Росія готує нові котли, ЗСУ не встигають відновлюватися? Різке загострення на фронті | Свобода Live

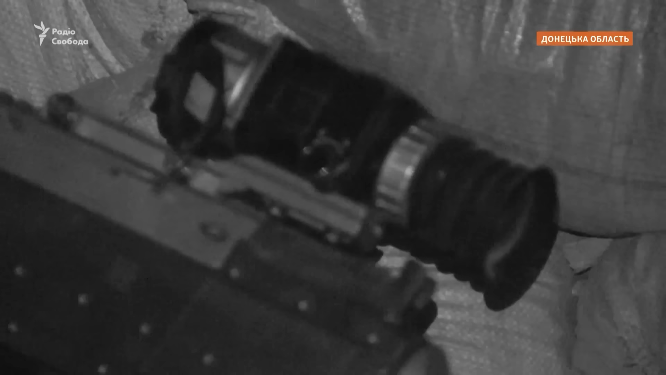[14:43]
Простріли робимо. На цьому кулеметі у нас стоїть тепловізійний приціл.
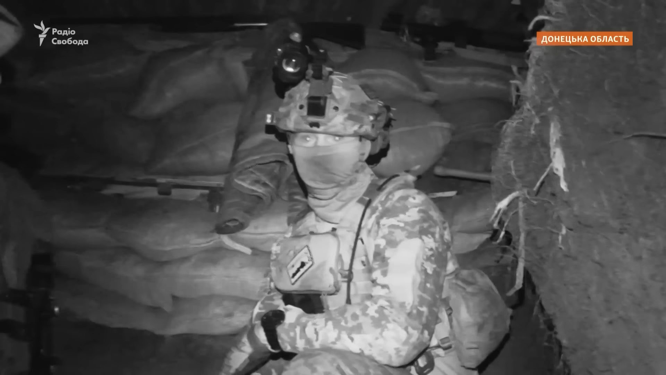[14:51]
Видно, якщо там якесь переміщення, рух. Дивимося і в звичайні тепловізори, і в приціл. Не даємо ворогу переміщуватися, робимо простріли.